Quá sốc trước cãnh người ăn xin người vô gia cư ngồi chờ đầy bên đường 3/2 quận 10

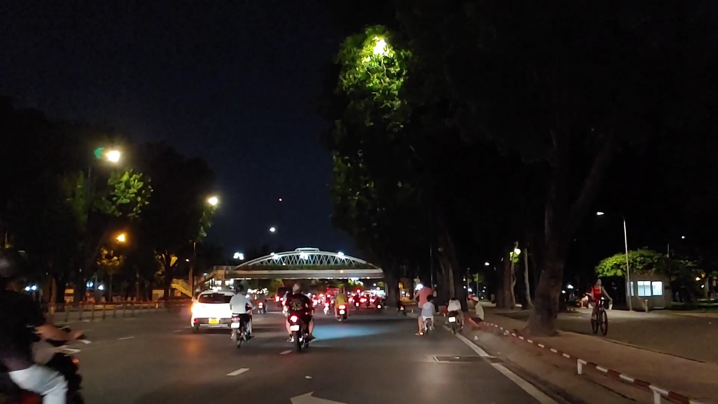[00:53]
hoặc là mấy ông các cụ tập dưỡng sinh đây rất nhiều các bạn. Đó, đây là một người bố chở con trai đi dạo, rất là tình cảm ha các bạn.
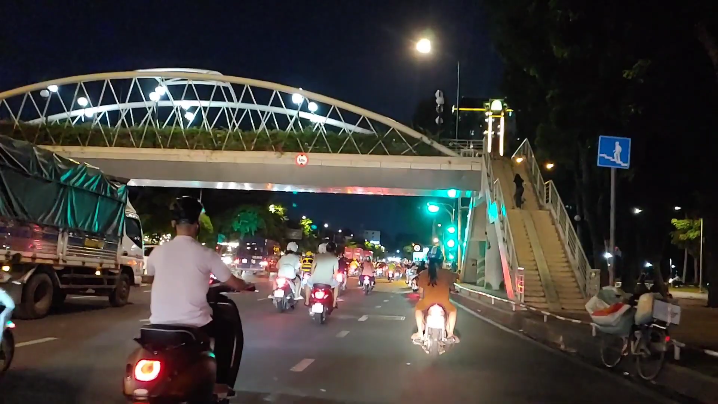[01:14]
Đó, từ xa xa mình thấy có một ông lớn tuổi nằm ngủ trên một chiếc xe ba gác xích lô các bạn,
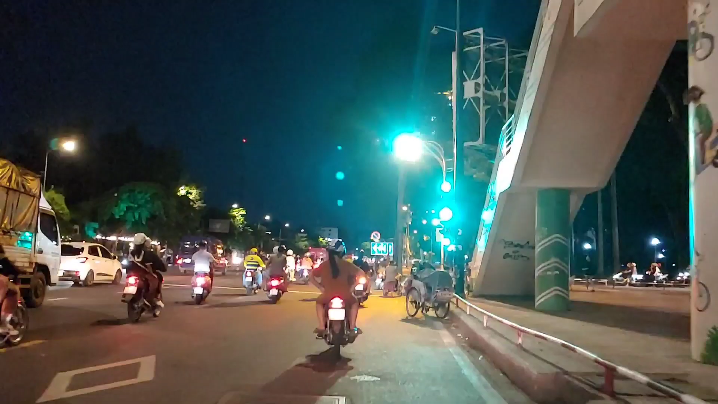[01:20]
ngoài đường một chiếc xích lô ha. Những mảnh đời bất hạnh các bạn.
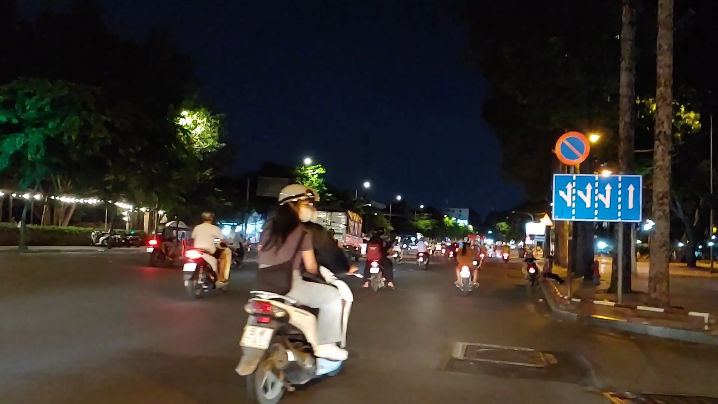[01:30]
Thì ý nghĩa của câu Sài Gòn hoa lệ thì có một số người, những bác lớn tuổi thì chắc biết, còn một số bạn trẻ cũng chắc cũng chưa hiểu ý nghĩa của câu này ha. Sài Gòn hoa lệ, hoa là tượng trưng những cái gì tốt đẹp, lệ lại là nước mắt đó các bạn. Thì người ta như nói là hoa cho người giàu và lệ cho người nghèo đó các bạn.
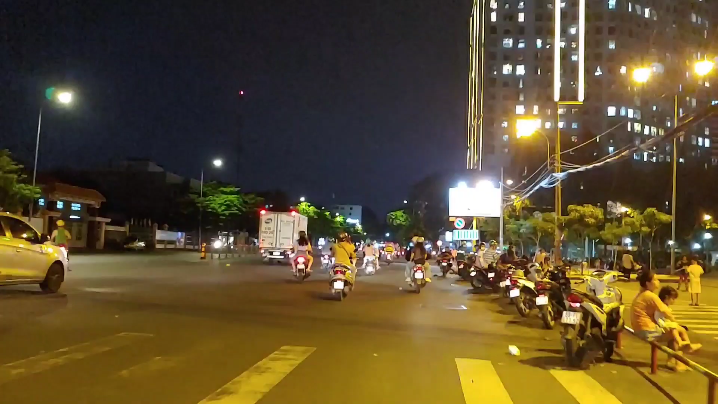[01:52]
Để mình đi hôm nay mình đi vòng vòng mình xem cái nhịp sống hôm nay Sài Gòn hoa lệ ban đêm thì được bao nhiêu hoa, còn bao nhiêu là lệ các bạn. Khu vực này là công viên rất là đông vui rồi, nhưng mà là đâu đó mình vẫn thấy những cái cảnh đời bất hạnh, những người vô gia cư không có chỗ ở, phải chọn con đường làm nơi sinh hoạt ăn ở luôn các bạn.
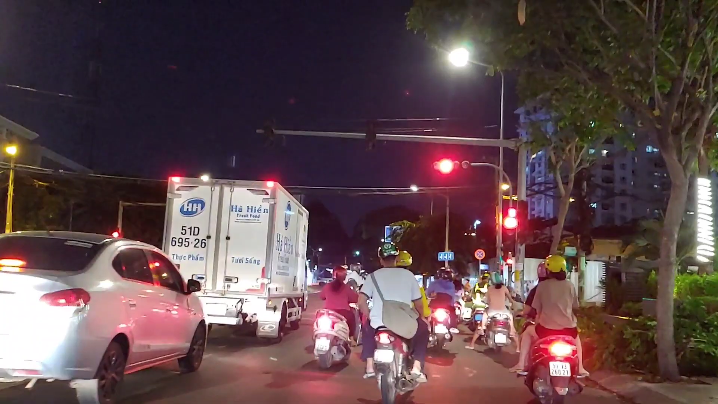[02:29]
đường Bạch Đằng các bạn, bằng đường phải thì đường về mấy đường Hồng Hà gì đó,
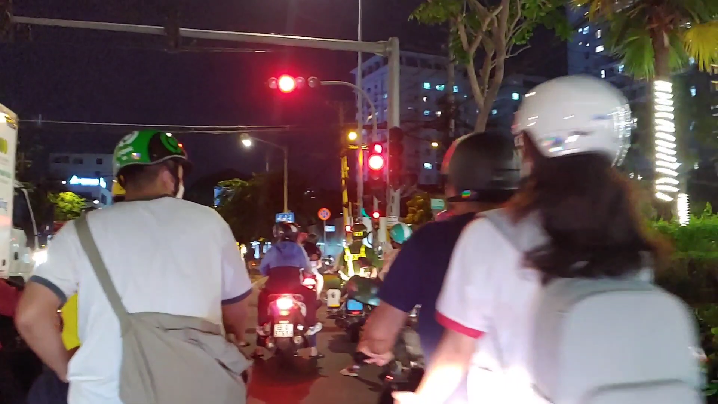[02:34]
ra đường Bạch Đằng ha, để về sân bay ha. Trong đây tập trung rất nhiều mấy cái trường của ngành hàng không các bạn, trường đào tạo mấy
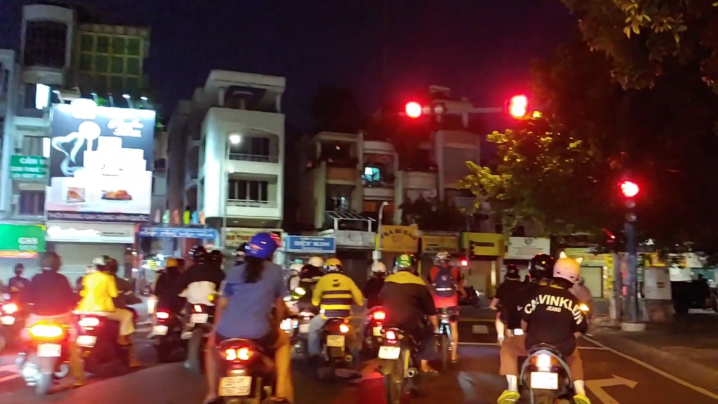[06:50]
Đó, nọ cái chỗ đèn đỏ này không, mình đếm lơ một lượt thì thấy rất nhiều sơn công nghệ đúng không các bạn. Ở phía trước mặt mình là một căn nhà dán chi chít cho thuê, nhà cho thuê quá trời luôn.
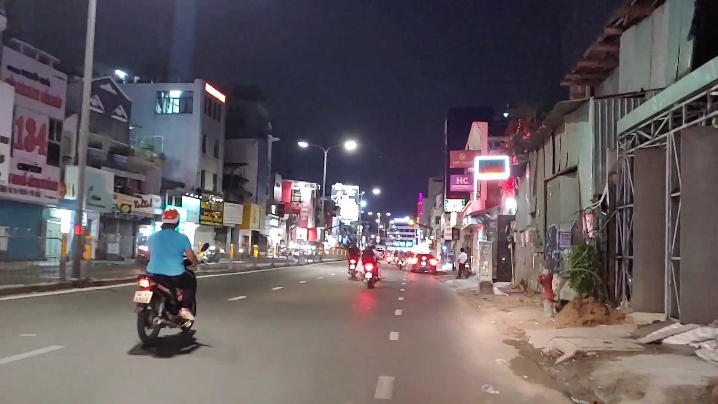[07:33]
Đó, bạn thấy ở đây trời ơi, một cái nhà. Thì cái con đường này là con đường Hà Nhân Thụ các bạn. Cái con đường này thì chuyên mua bán xe máy ha. Khúc này là chuyên mua bán xe máy các bạn. Xe máy cũ chủ yếu ha. Mình cũng thấy đó, người ta dán bảng cho thuê bằng quá trời luôn kìa.
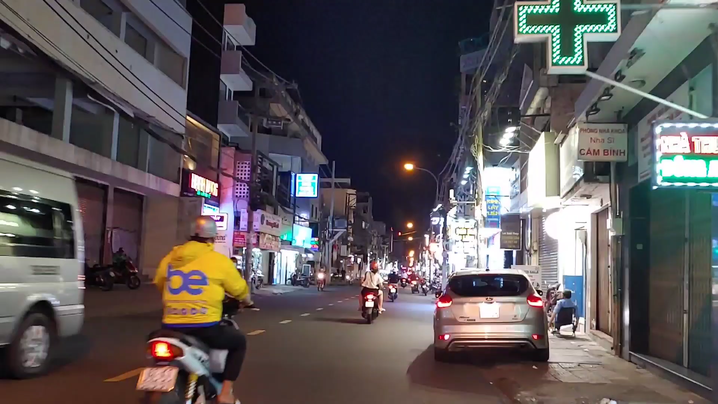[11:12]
Và bên tay trái là một cái dãy nhà, để nhà bỏ trống nè các bạn, qua một cái mặt bằng to đùng luôn các bạn.
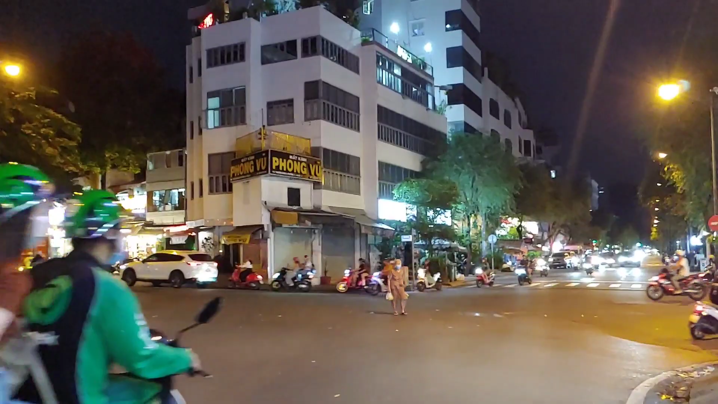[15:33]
Quán chỗ bán lẩu cá thì đông nè. Đó, mình đang đi xuống dưới một trong những con đường gọi là ăn nhậu. Ồ đúng rồi đó, mình chưa kịp nói, bạn có thấy phía trước đèn đốm người quá trời nè. Đó, một cái đường ăn nhậu, ăn uống và ăn nhậu nổi tiếng của quận 3. Đó chính là đường Rạp Bùng Binh nè các bạn. Quá trời luôn. Nãy giờ đi lang thang, nãy giờ mới thấy được một cái nơi mà nó đông vui, náo nhiệt, đúng chất ý nghĩa là Sài Gòn ăn chơi các bạn.
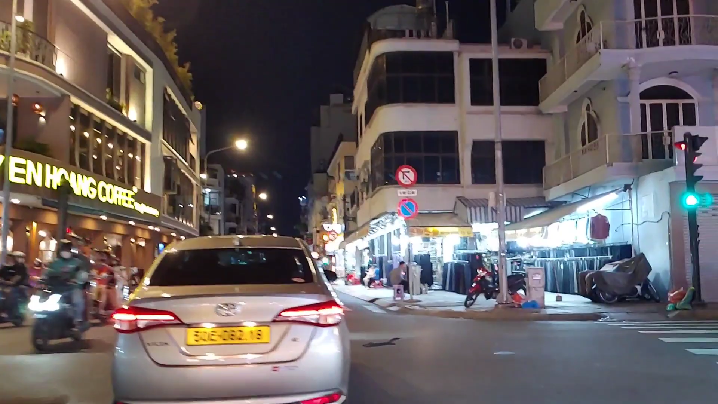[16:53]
Wow, bạn thấy cái phía trước mặt mình là một shop quần áo, không một người khách luôn các bạn.
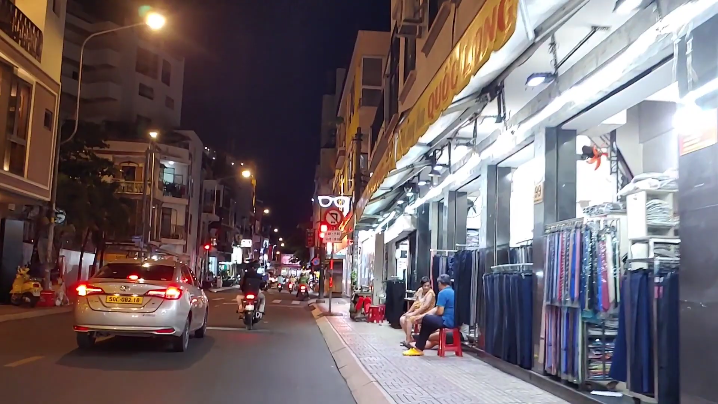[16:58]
Đó, hai bà chủ, chắc hàng bà chủ ngồi nói chuyện hóng gió.
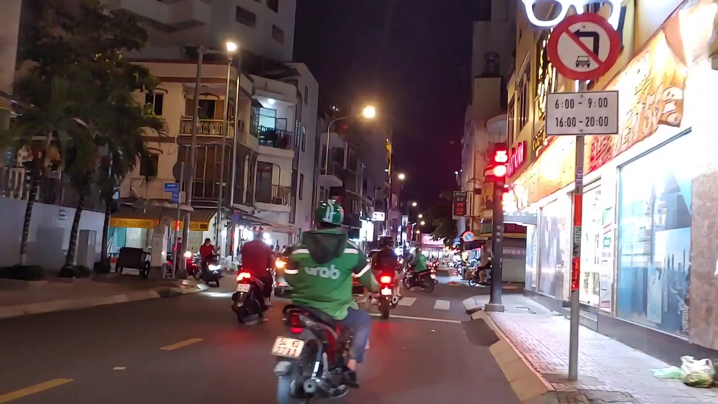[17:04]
Khúc đường Rạp Đình này nếu bạn đi thẳng xuống dưới là đọc đường các bạn tháng 8 ha. Và chúng ta chỉ được rẽo phải ha các bạn, không được rẽo trái các bạn.
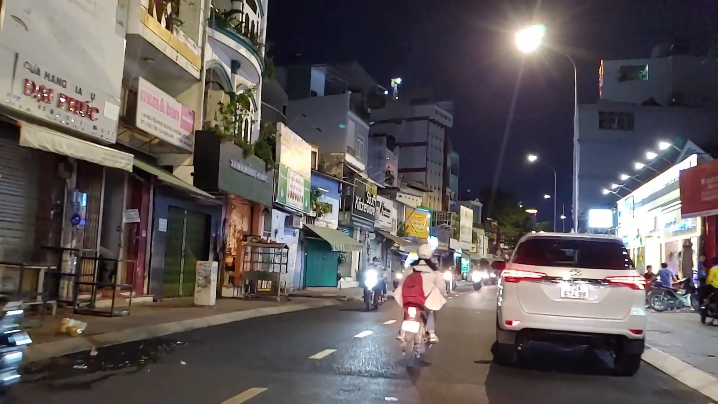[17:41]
Quán nhậu 131. Ồ, một cái quán rất là cũng khá là sang trọng.
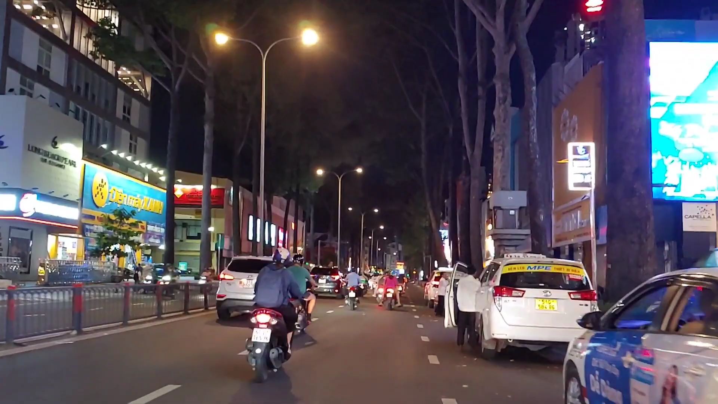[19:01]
Và mình sẽ cho các bạn thấy một bộ mặt thật, một bộ mặt khác của Sài Gòn ở khúc đoạn đường này các bạn. Đó là đoạn đường này tập trung rất là nhiều người ăn xin, người vô gia cư nhỏ, mà thấy người bên tay trái mình, các bên tay phải mình bằng đó. Đó, quá trời luôn các bạn. Những người mà ăn xin vô gia cư gì họ tụ tập ở được khúc đường này rất là nhiều luôn các bạn thấy không? Đó. Từ khúc này cho đến chạy dài xuống đường Lê Hồng Phong